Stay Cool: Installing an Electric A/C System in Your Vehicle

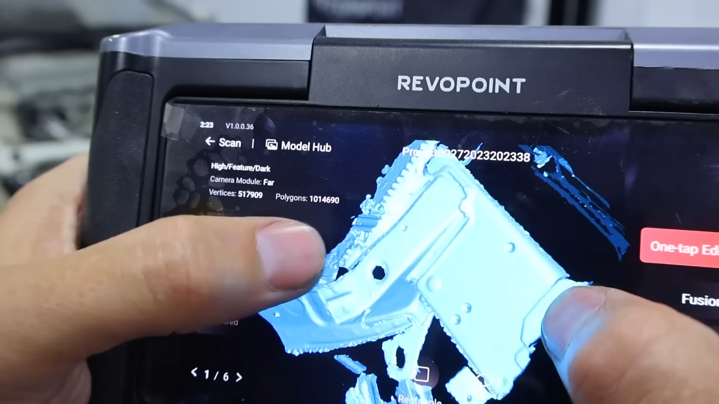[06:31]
So again, that gives them really good definition.
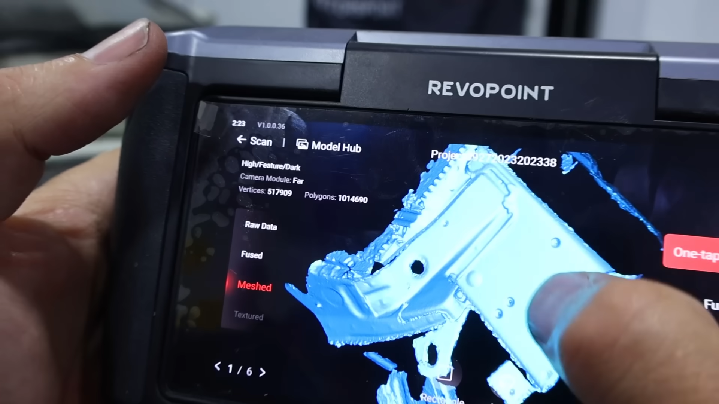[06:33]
So we'll kind of find out exactly where those holes are and do a 3d model that we can then 3d print.
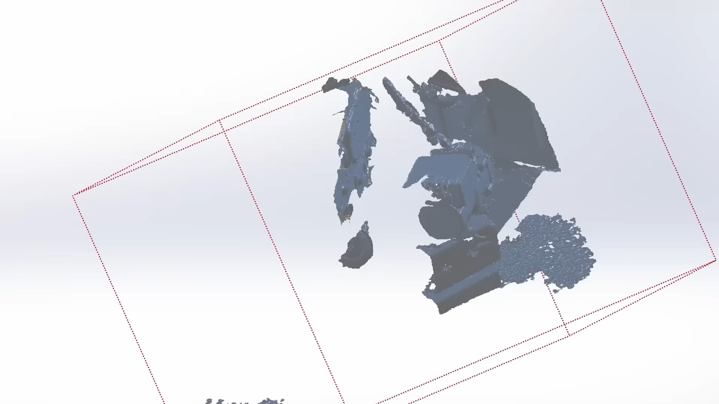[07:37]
It's kind of underneath the headlight here. So there's a lot of space over there.